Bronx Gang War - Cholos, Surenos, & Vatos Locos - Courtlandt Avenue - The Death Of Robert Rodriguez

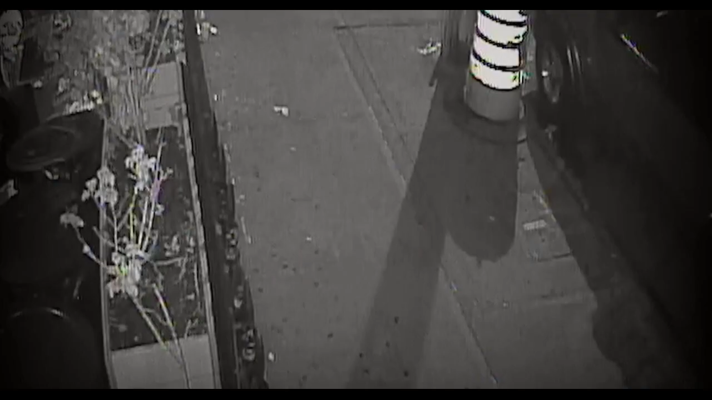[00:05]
The drunken punches thrown on a South Bronx corner known for fistfights and stabbings,
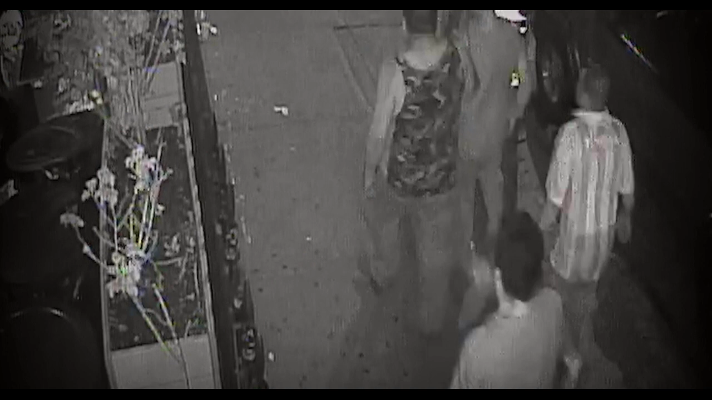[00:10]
a young man in a dark hooded sweatshirt dancing away as four men march after him, a pitbull running down the block alongside them.